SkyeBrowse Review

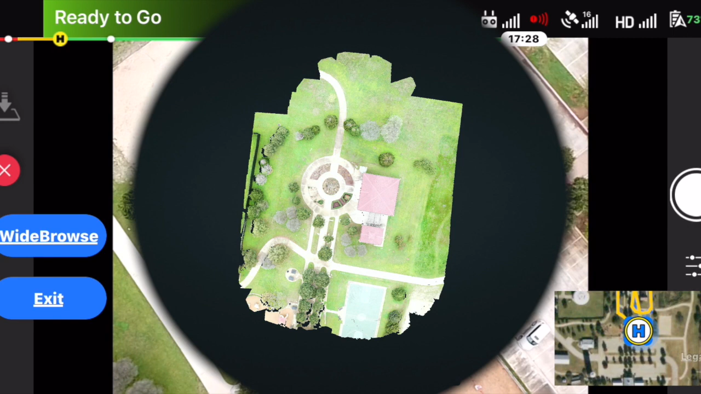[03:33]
So with this one we did wide browse in the sweep and you can see really clear mapping kind
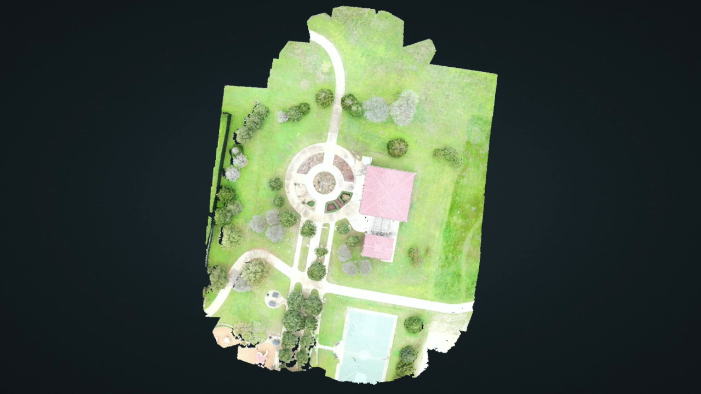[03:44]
of go down into scale when you're looking at overview.